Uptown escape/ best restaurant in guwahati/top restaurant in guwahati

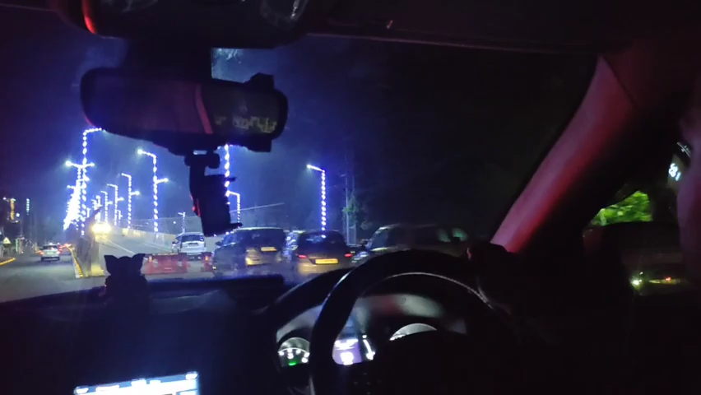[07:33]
আৰু এইখন হৈছে নতুনকৈ ডিছপুৰত বনাই থকা ফ্লাইঅভাৰখন, ৰাতিও ইয়াৰ কাম চলিয়ে আছে। আৰু ইয়াৰ লগতে সেইদিনাখন সন্ধিয়াৰ কেইকপিমান ফটো সংযোগ কৰি দিছোঁ, যদি চাই ভাল পায় তেনেহ'লে লাইক এটা কৰিবলৈ নাপাহৰিব।